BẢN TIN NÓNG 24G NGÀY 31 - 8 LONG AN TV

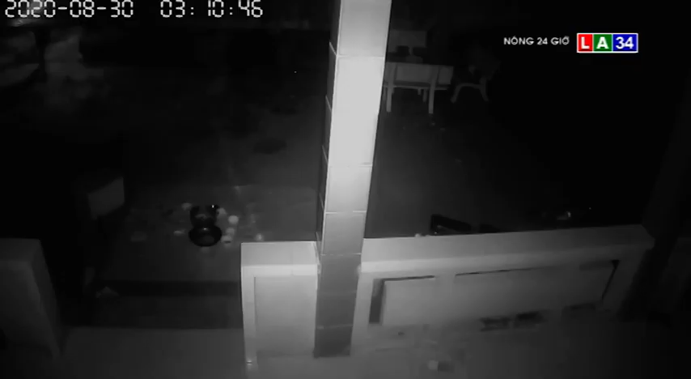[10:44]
Như quý vị đang thấy trên màn hình Điểm hồn khuya khoắc Các tên
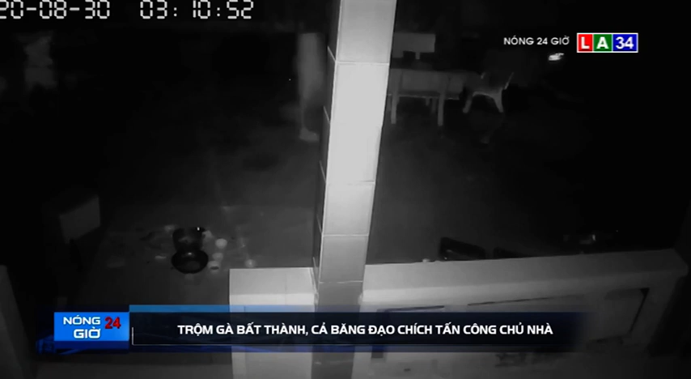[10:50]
đạo chức đã đột nhập vào nhà dân để hành nghề Chúng không đi một hai tên mà kéo theo cả bằng nhóm 4-5 tên Các tên cầm theo gạch đá để sẵn sàng ra tay khi bị phát hiện Còn tên khác mang cả đèn pin theo xông vào nhà dân bắt trộm gà Nghe tiếng chó sủa Chú nhà chạy ra hô hoán Thi nhóm trọn không sợ mà điên cuồng dùng gạch đá ném khiến chủ nhà bị thương rồi cẩu thoát Vụ việc táo tận trên xảy ra tại ấp bà phổ huyện Thủ Thừa, tỉnh Long An
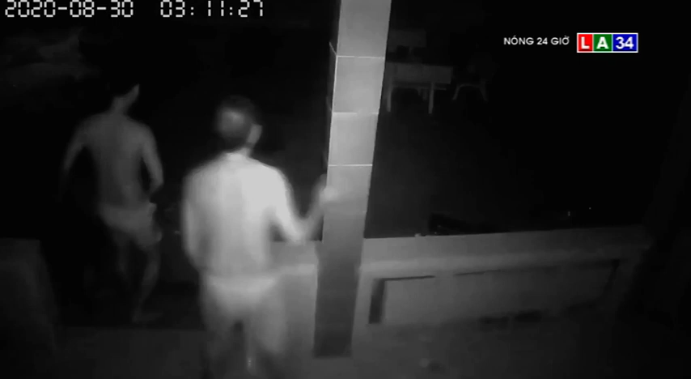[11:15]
Quả thật rất đáng sợ với hành động táo tận của băng đạo chức vừa rồi Thiết nghĩ nếu phát